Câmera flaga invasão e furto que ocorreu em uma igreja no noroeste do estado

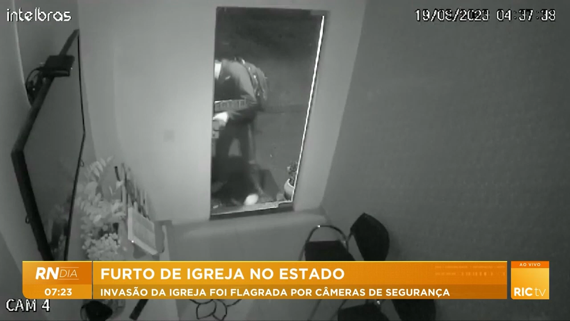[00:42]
Ele consegue arrombar a porta, entra, ele está usando boné, está usando uma mochila nas costas, um moletom e ele levou um notebook e também uma quantia em dinheiro. Quando os funcionários chegaram na secretaria logo pela manhã, às 8h30 da manhã, acionaram a polícia, que foi de prontidão até lá, conversou com algumas testemunhas e até mesmo, segundo a polícia, esse mesmo rapaz é suspeito de ter cometido outras tentativas de furto pela cidade de Jardim Alegre. Mas, infelizmente, ainda a polícia não conseguiu encontrar esse rapaz.